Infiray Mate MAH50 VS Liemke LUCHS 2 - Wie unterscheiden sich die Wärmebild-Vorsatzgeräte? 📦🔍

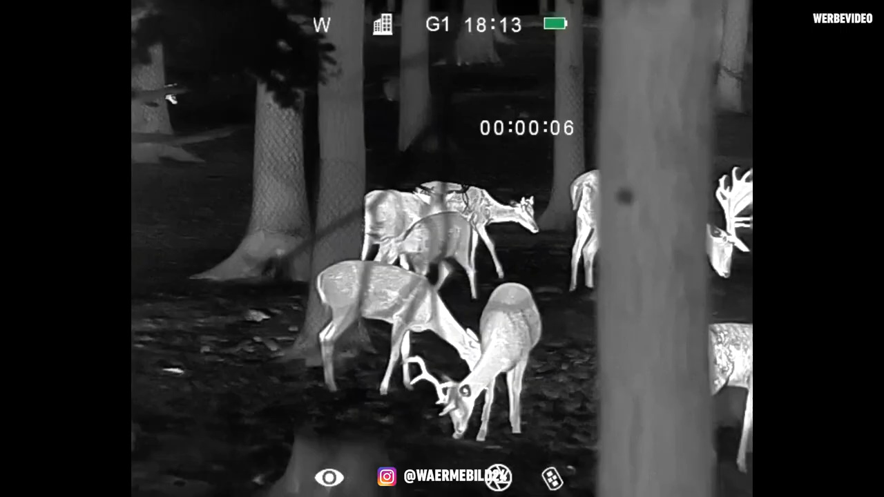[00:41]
640x512 vom Sensor. Coole neue Features verbaut.
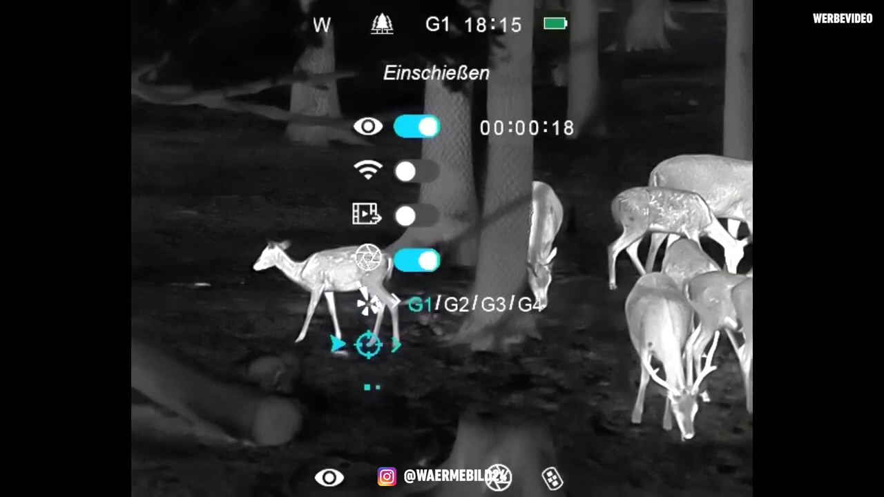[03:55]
Also man kann, wir haben einen V8 gehabt mit 2,8 bis 20,
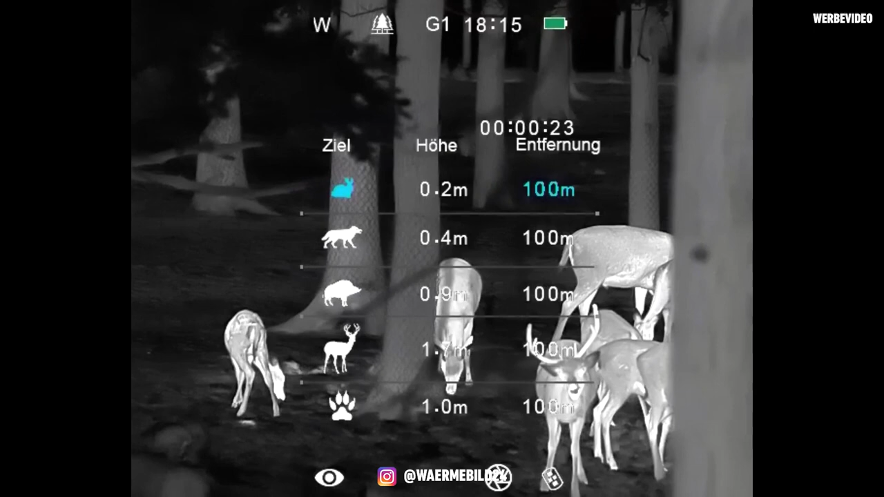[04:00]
wir haben es bis 20-fach hochgedreht, das Bild wird nicht zerrissen. Ne. Also hier sieht man eher die Waben dann.
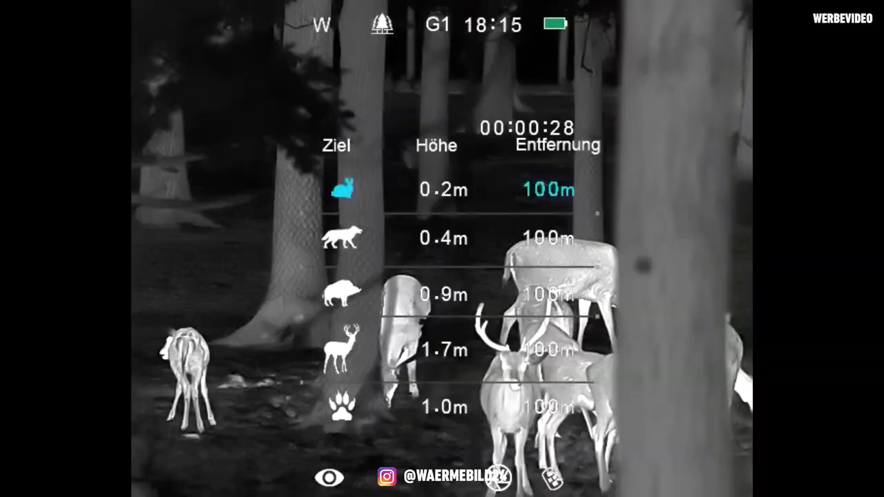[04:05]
Ja. Also bei 20-fach hat man klar nur noch Waben gesehen, aber 12, 14, das war echt die Grenze und da konnte man da wirklich noch weiter vergrößern.
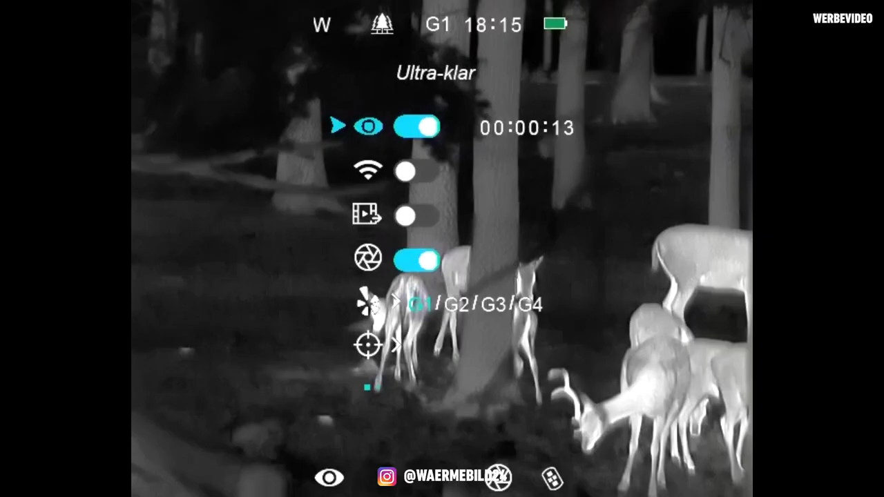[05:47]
Ja. Also das ist ja wirklich ein innovatives Feature, jedes Bildchen ist erklärt, auf Deutsch, wirklich cool.
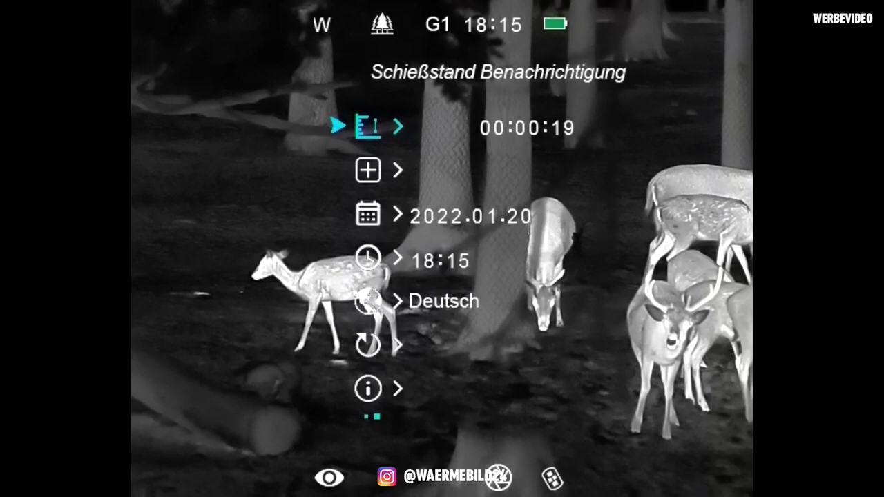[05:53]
Ja, und ganz großer Vorteil ein Direktgewinde.
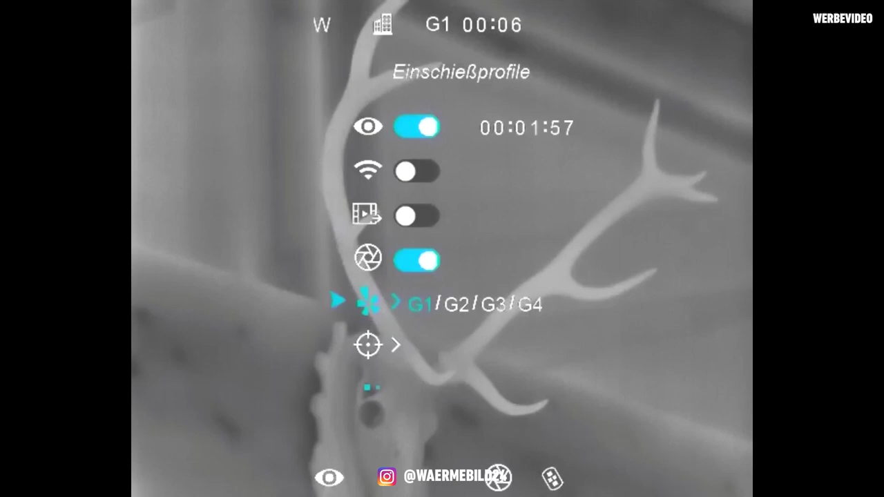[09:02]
Ja, und natürlich das Geile mit dem Waffenspeicher, haben wir ja schon mal gesagt, auf Position drei und vier. Genau.